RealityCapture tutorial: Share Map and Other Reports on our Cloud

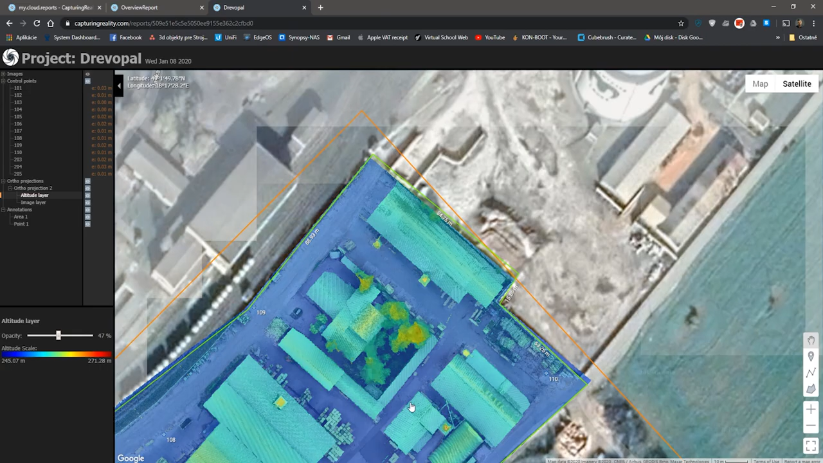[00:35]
In this episode we will use our dataset for mapping use cases. Let's go to RealityCapture. As you can see here in the upper right corner I am using the application in PPI mode. This dataset is already licensed with PPI credits.
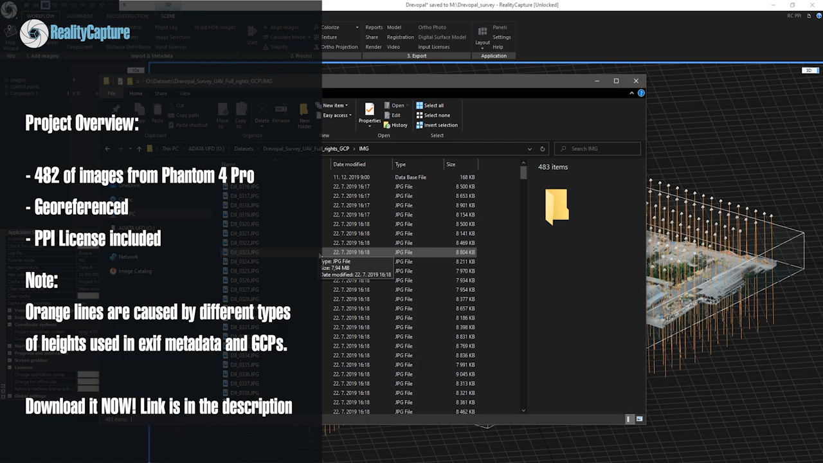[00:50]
If you want to follow along with this tutorial, you can download this free dataset now and use it with RealityCapture for free. Links are in the description below. Let me show you what you will get.
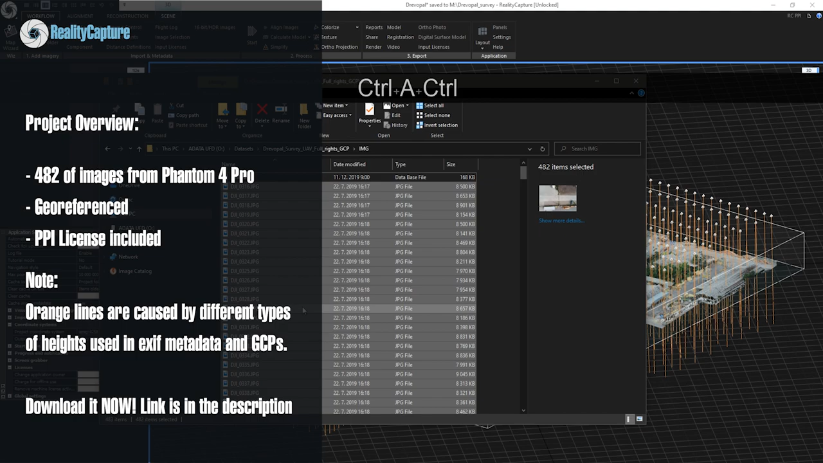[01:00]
These 482 images were captured with drone using Phantom 4 Pro. I have already drag and dropped the dataset from the link in the description, main alignment, meshing and texturing.
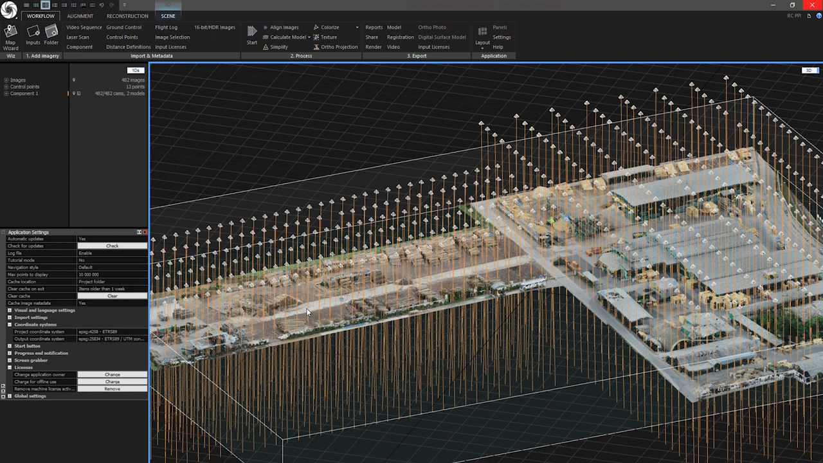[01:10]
RealityCapture has a feature to create reports for quite a long time. You can find this feature under workflow tab, then going to export section and click on reports.
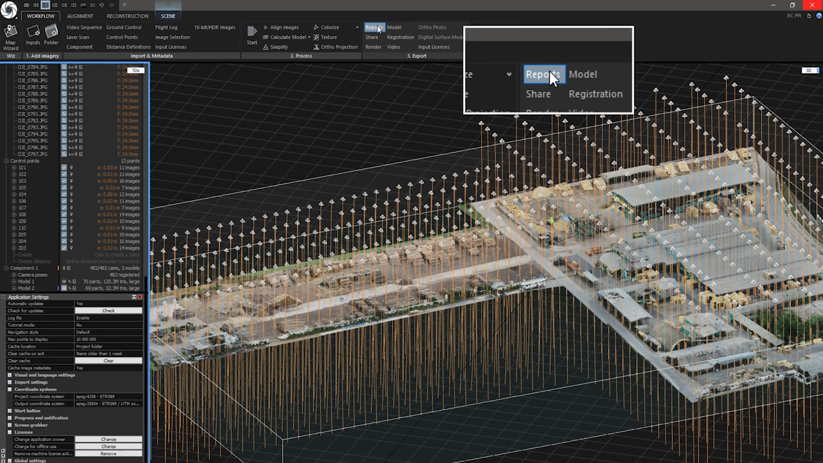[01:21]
In this dialog window are Overview Report, Selected Component Report, Selected Orthoprojection Report,
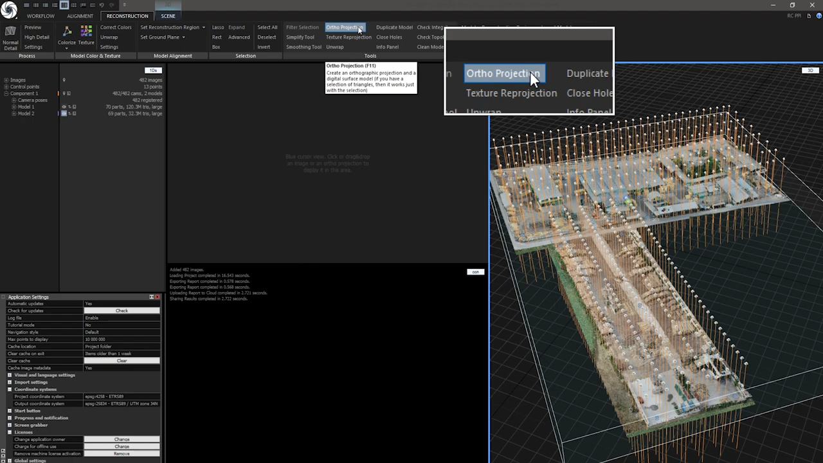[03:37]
When clicking on this tool Ortho Projection settings appears at the bottom left corner. Map reports can only be generated for geo-referenced Ortho Projections of a type Top or GPS in order to display them correctly on Map.
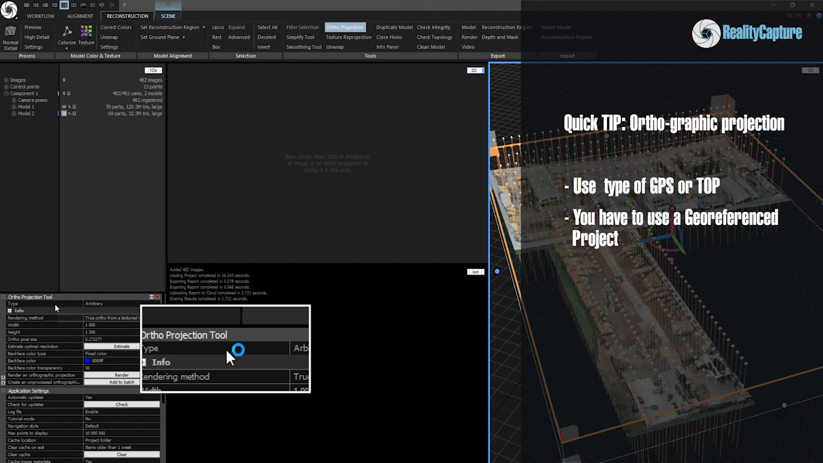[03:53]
You can also increase Resolution by increasing Width, Height or by decreasing Ortho Pixel Size. I am ok with this setting so let's press Render. Now press Ctrl S to save your progress.
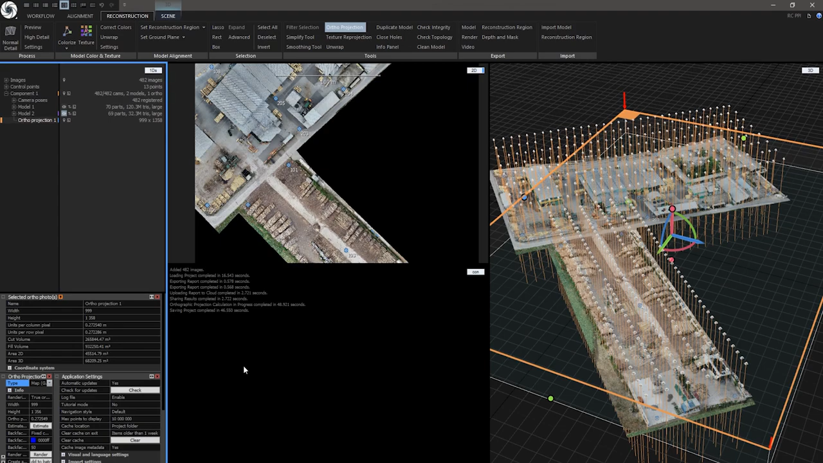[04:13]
Ok, since Ortho Projection is created, I can now create and share Map report. Let's go to Share under Export section and press Map report.